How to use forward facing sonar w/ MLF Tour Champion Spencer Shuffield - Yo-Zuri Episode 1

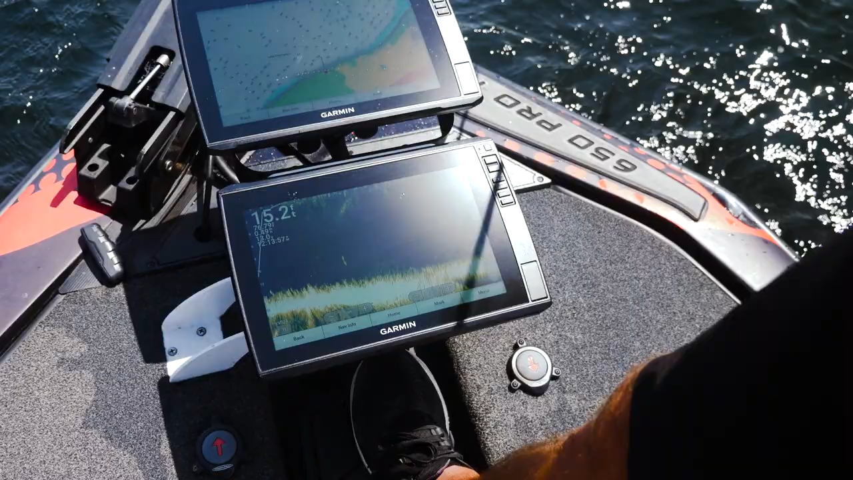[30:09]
There she is again, look at that one right there. All over it. See, there goes the fish right there and there's my jerkbait. Now that's one that I would follow back up with an ed rig or drop shot. You can tell that fish a lot of them run up there to it like that. That thing about smallmouth, they're very curious. They're going to run up to everything just about and at least look at it whether they bite it or not. Some of them I can, you know, trick them into biting by snapping that jerkbait doing something crazy with it.
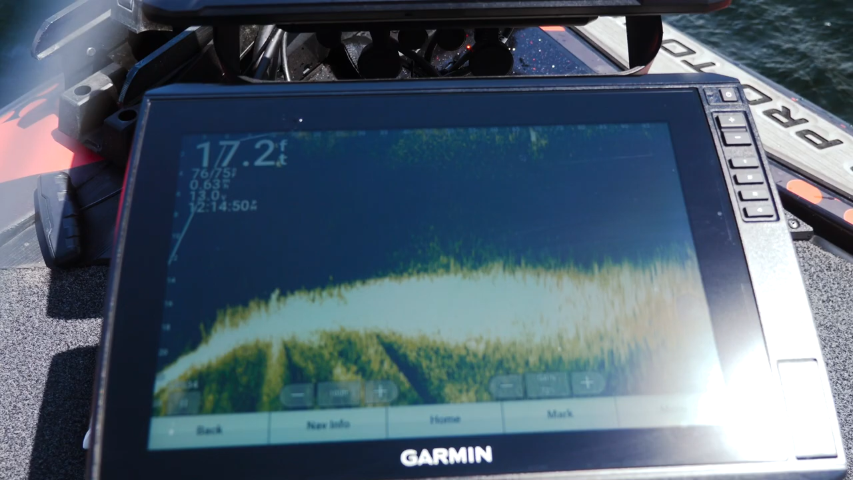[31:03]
On screen: depth 17.2 ft
But she's staying back. Staying back. See, now here she comes. She's trying to get it. Golly. I literally see her dude right there. She wasn't a foot on the surface. We're in half four pounder. I mean, what a phenomenal way to catch them.
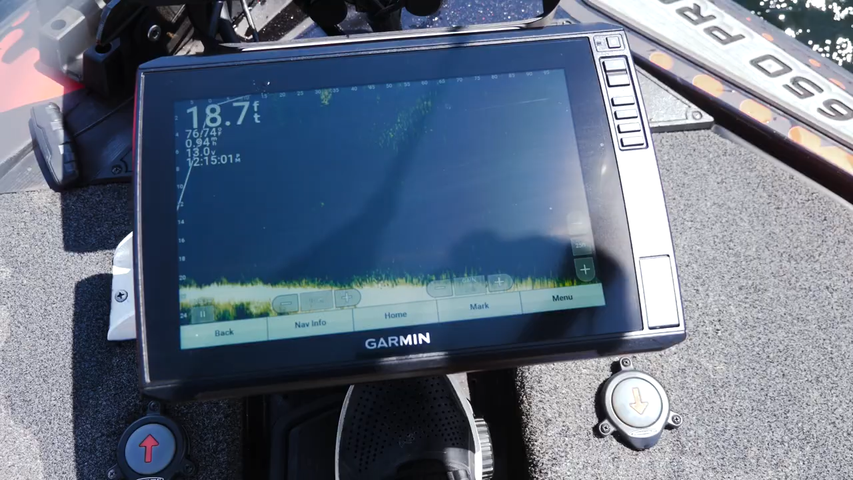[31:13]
On screen: depth 18.7 ft
Throwing the jerkbait, the Ozuri 110 deep out here for these big smallmouth out over grass flats. Using forward facing sonar.